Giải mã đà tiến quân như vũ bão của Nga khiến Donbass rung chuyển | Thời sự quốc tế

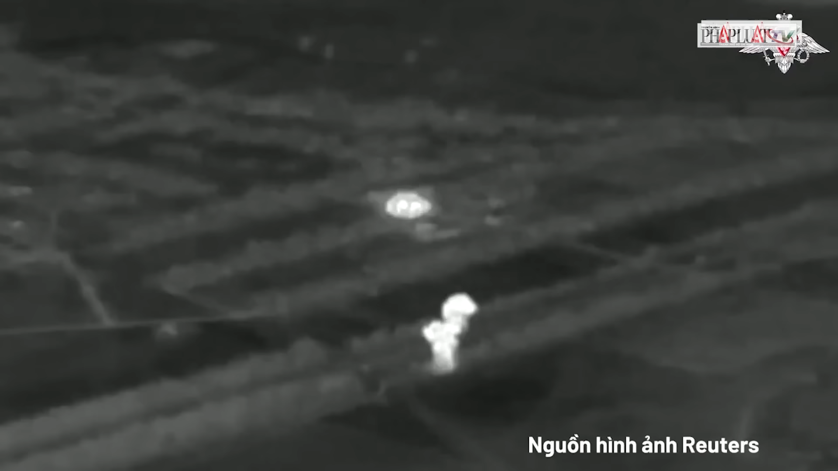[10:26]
bao gồm một địa điểm năng lượng được quân đội Ukraine sử dụng, một sân bay, một kho nhiên liệu quân sự và một sưởng chế tạo UAV.